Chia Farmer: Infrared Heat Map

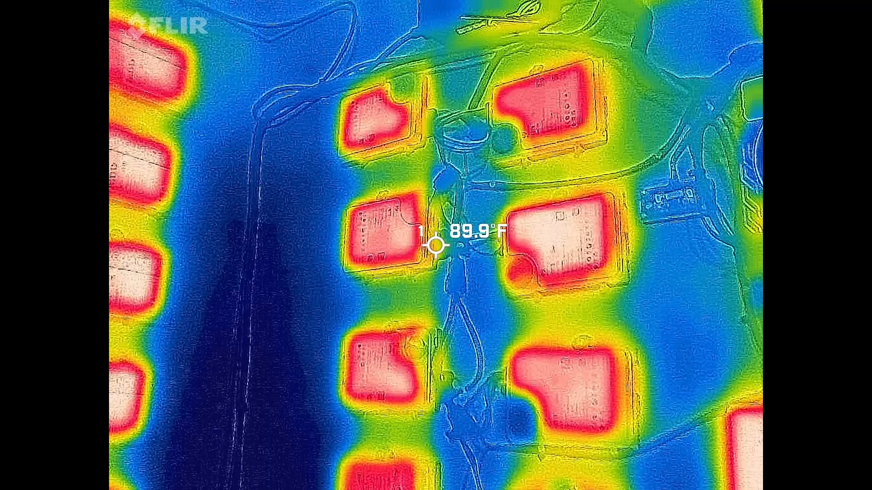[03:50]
On screen: spot 89.9°F
see there's not a lot of heat coming out of the power supply which makes sense because it's got a fan on it
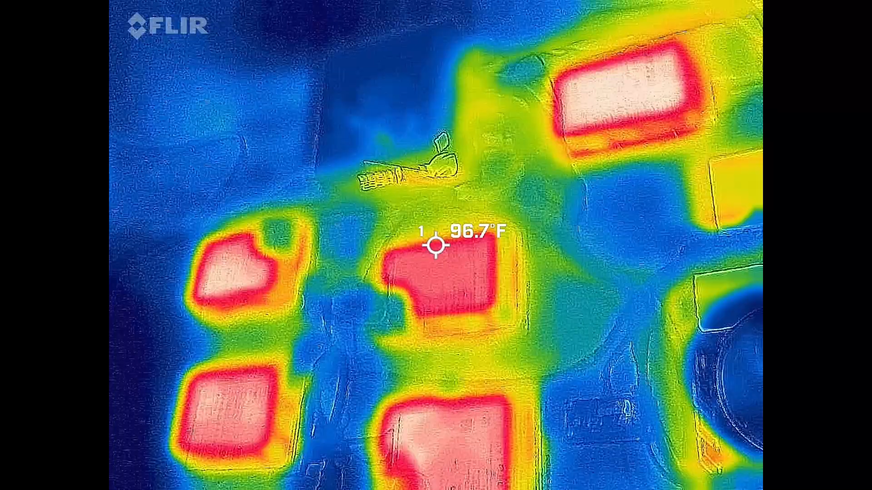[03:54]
On screen: spot 96.7°F
to cool things off you can see the SSD has hardly any heat at all that's down in the middle here and then on the top we can again get that comparison
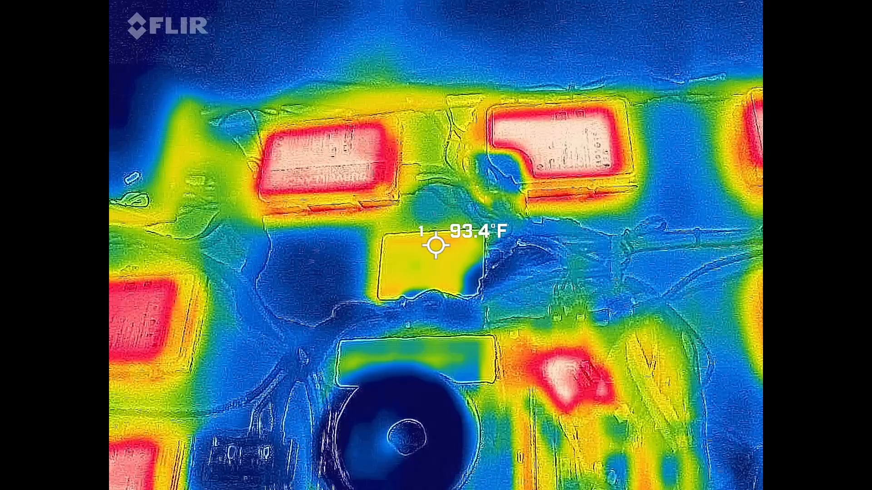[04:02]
On screen: spot 93.4°F
between the
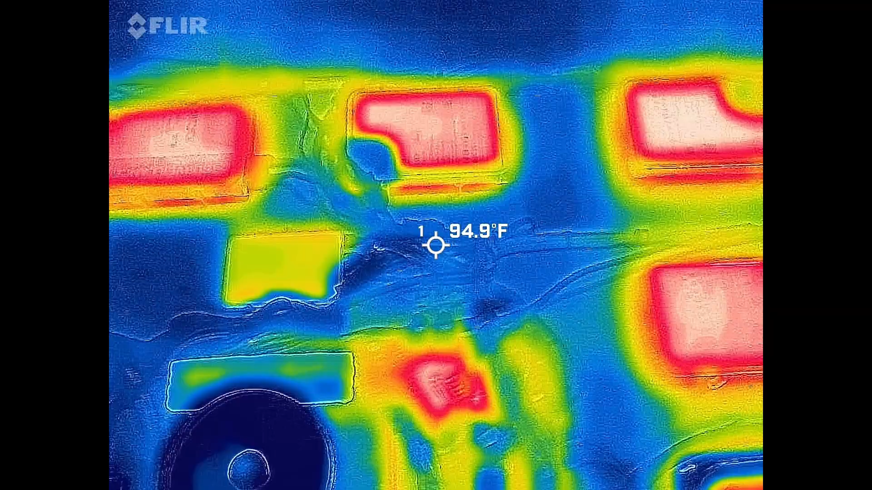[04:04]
On screen: spot 94.9°F
actuators
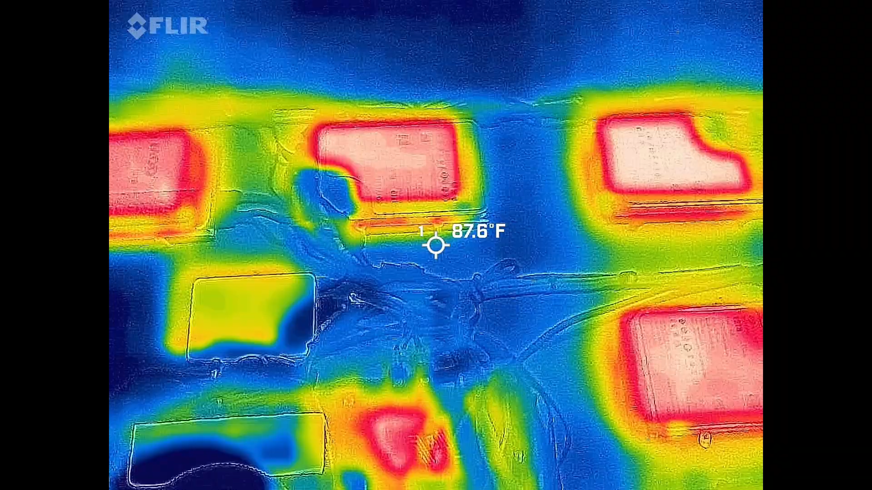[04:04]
On screen: spot 87.6°F
that have no heat whatsoever if I can get the temperature on here you're looking at the difference between that's about 87
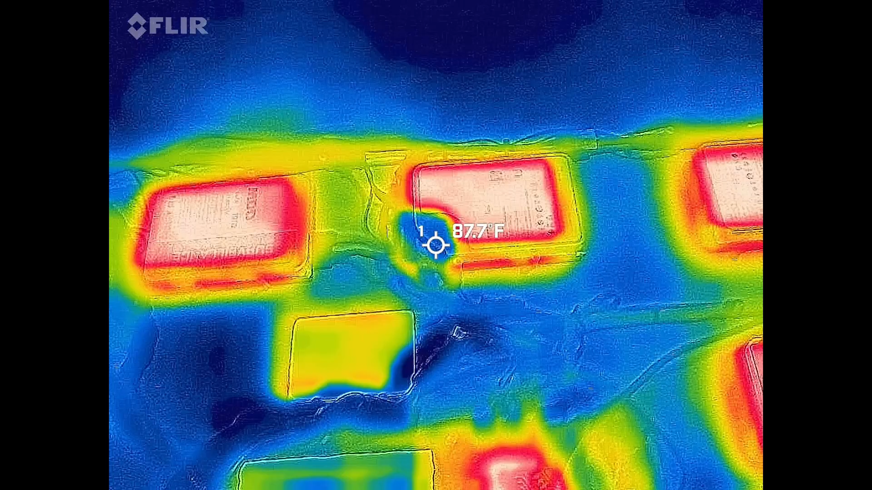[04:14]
On screen: spot 87.7°F
versus the hot spot is 113 so there's quite a temperature
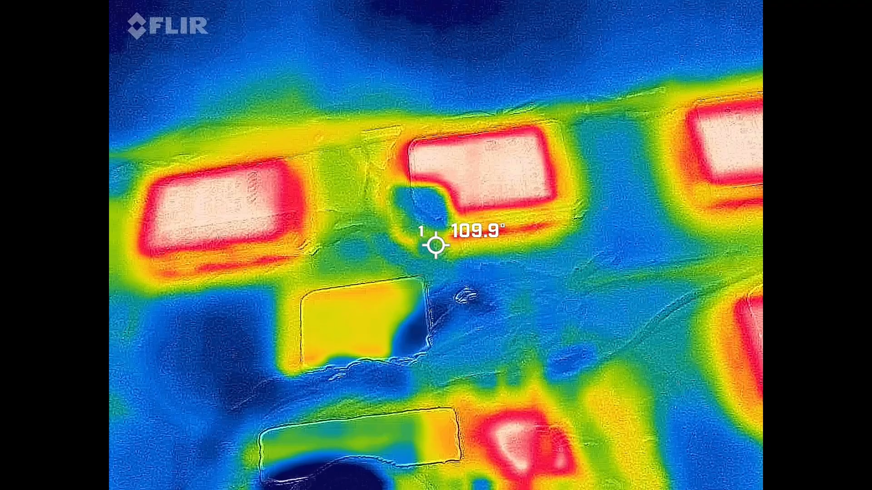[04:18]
range just on that same surface of the
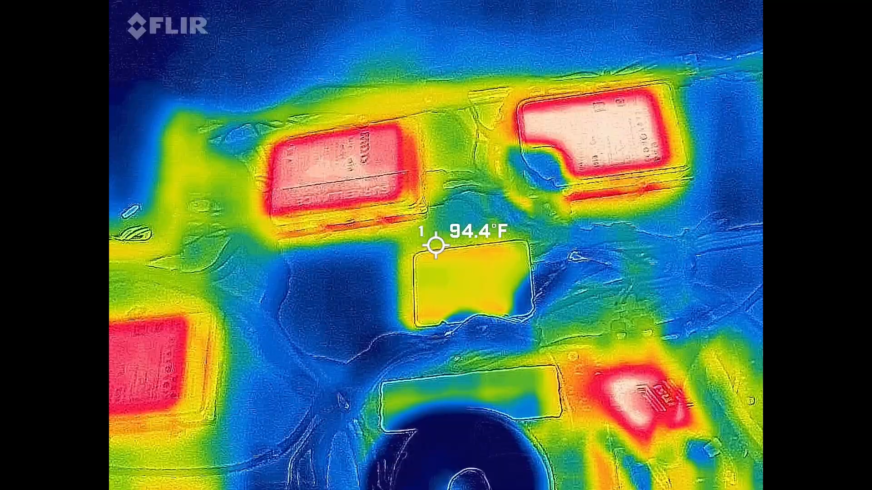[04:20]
On screen: spot 94.4°F
hard drive we'll
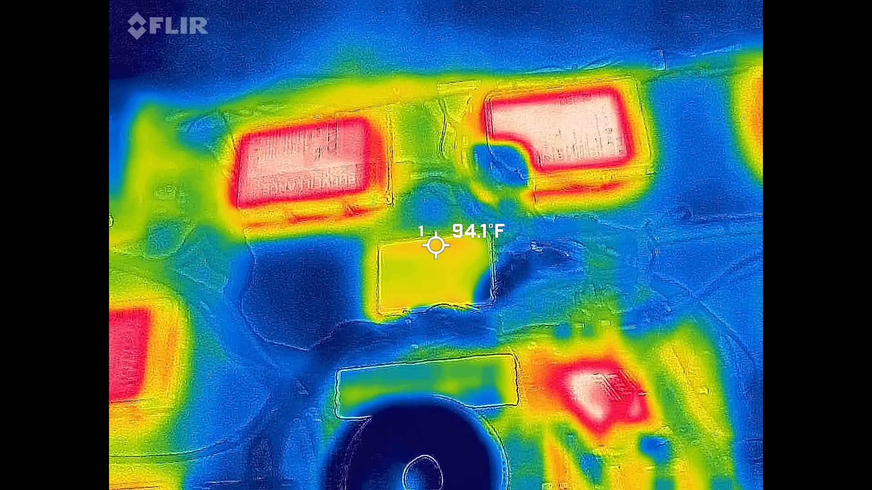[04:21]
On screen: spot 94.1°F
get down here the CPU again
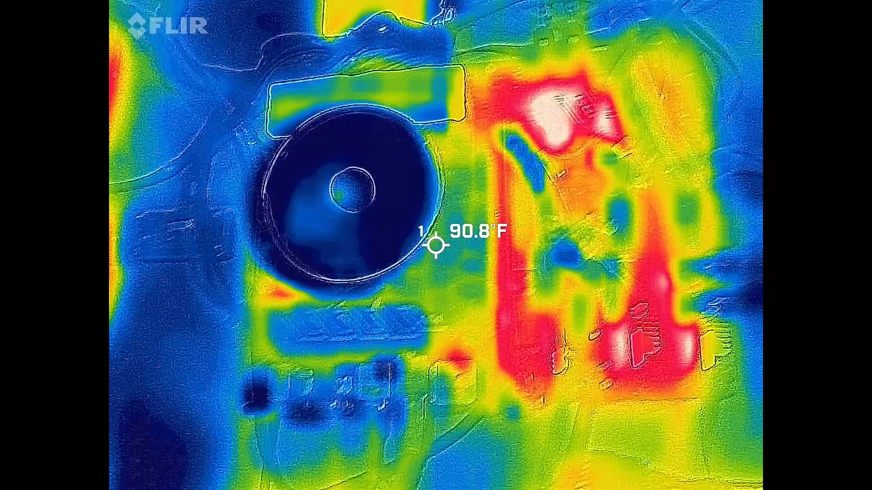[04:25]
On screen: spot 90.8°F
cool get over to the heat
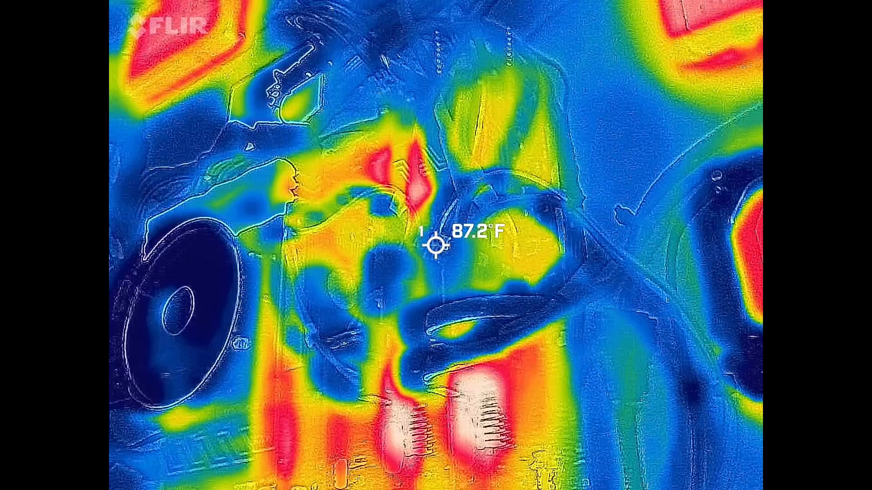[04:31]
On screen: spot 87.2°F
you can see that those get friggin they don't
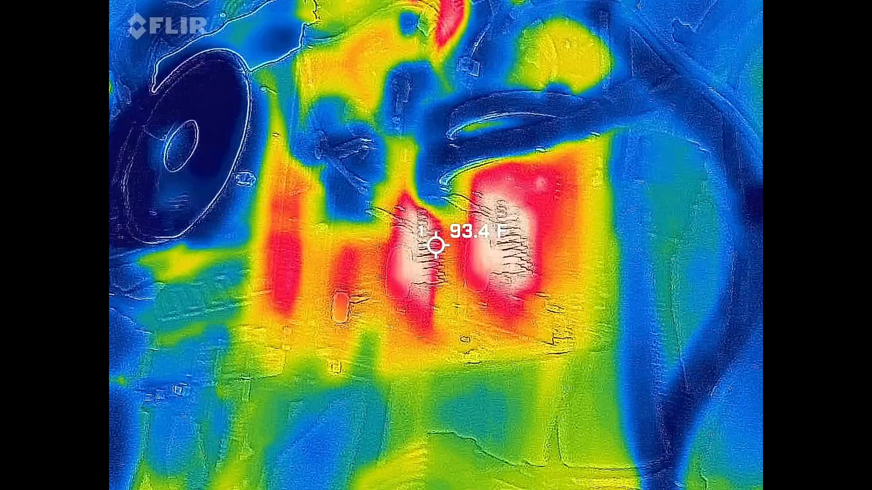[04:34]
have any active
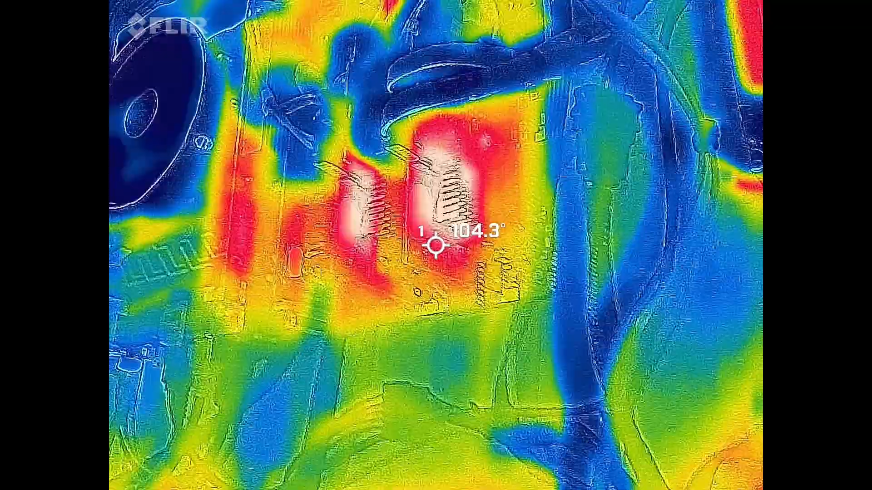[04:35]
cooling on it's all passive cooling